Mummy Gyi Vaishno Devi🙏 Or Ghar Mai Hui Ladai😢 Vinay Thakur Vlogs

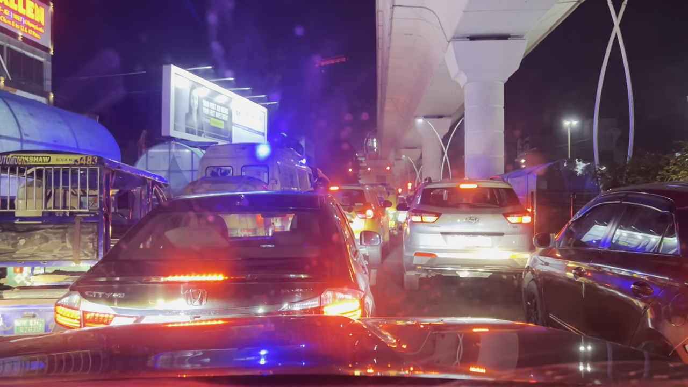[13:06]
बताओ यार एंबुलेंस तक को रस्ता नहीं मिल पा रहा इतना बुरा हाल हो रखाया ट्रेफिक से और फाइनली हम आ चुके हैं अब घर और यहां दोनों